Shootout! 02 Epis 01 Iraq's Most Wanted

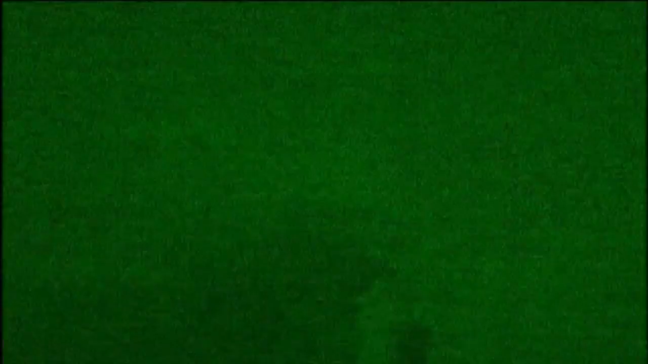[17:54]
four now have shrapnel wounds, one to a Marine's face.
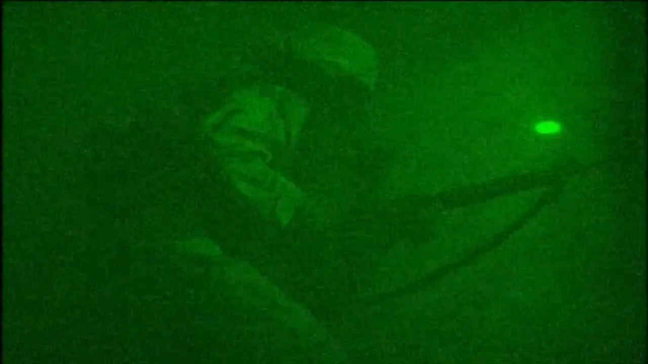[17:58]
They had four casualties right off the get-go. The wounded men make their way out of the basement.
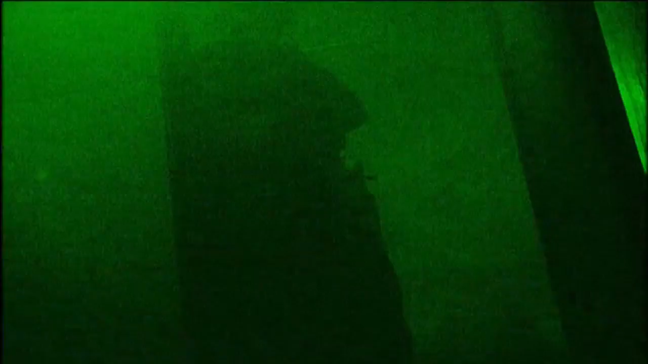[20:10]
Just as they reach it, an enemy hand grenade rolls onto the floor in front of them.
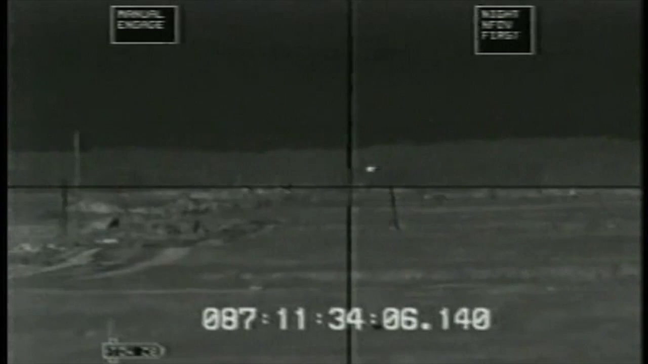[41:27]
The gunner needs to guide and track the missile just like in a video game where you keep the crosshairs on the target, holds a steady aim on the target, and that's where the missile goes.
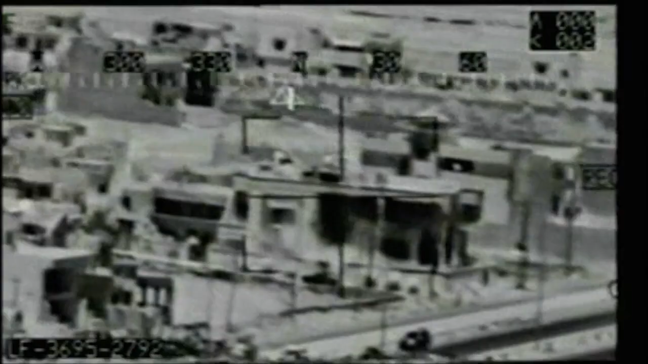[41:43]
We did have a couple shots go right through the window.